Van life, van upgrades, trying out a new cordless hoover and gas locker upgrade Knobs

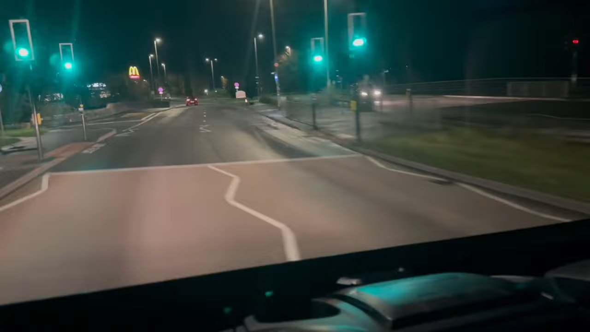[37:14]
heading back home heading towards like i say marsh mills roundabout city superstore that'll do i don't particularly need any fast lanes once it's still on green over there so we're gonna have a little wait here we're gonna have a little wait wait
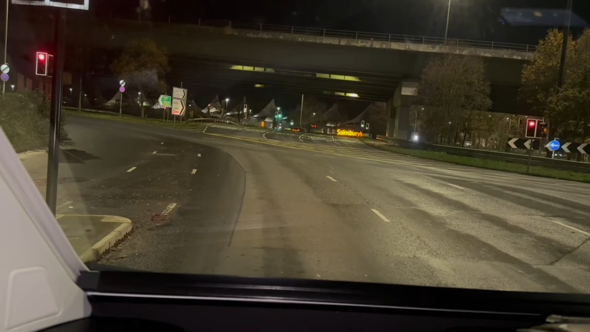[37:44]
we're always amber so there we go he's gonna be changing any minute now here we go let's get across here just in time for the next one come on go to green please straight across really nice nice and easy nice and easy today